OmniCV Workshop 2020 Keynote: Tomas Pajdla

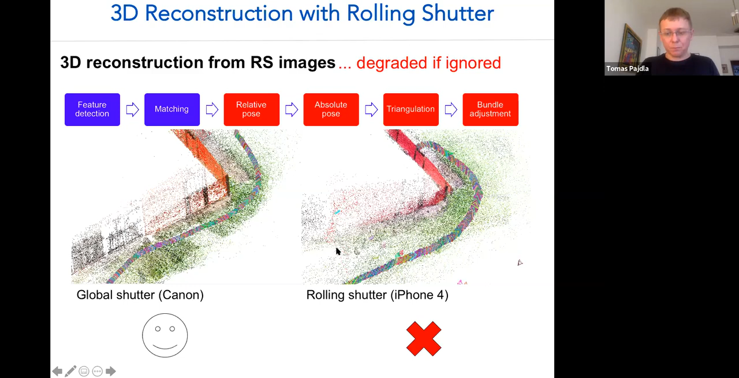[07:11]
camera trajectory is very different, and also the quality and the number of reconstructed features is often smaller. So this pipeline has has many places where we can somehow where we need to change